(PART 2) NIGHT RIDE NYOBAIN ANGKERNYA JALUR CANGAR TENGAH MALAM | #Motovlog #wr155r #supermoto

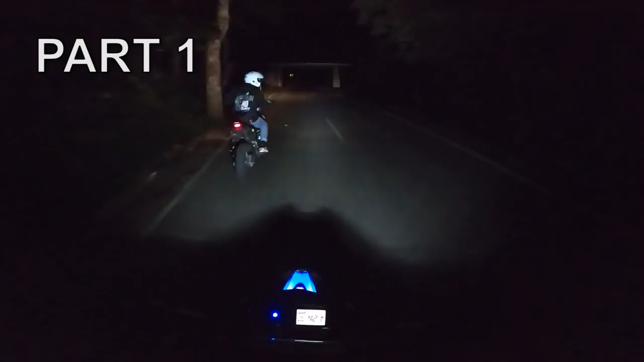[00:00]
Hah? Hah? Nah ini nih di sini, di bagian sini nih. Ini juga katanya lumayan angker sih. Jembatan kembar namanya. Di bawah sana tuh curug.
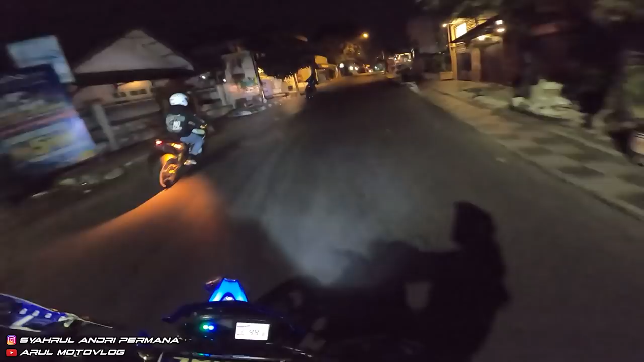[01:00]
Sampai Malang. Ini katanya mau ke alun-alun dulu. Ini kalau siang nih katanya jangan lewat sini, banyak polisi katanya. Nanti dikejar. Kalau malam mah malam aman katanya. Nah ini polisi di, kan baru dibilang motornya banyak yang parkir. Lapar ya.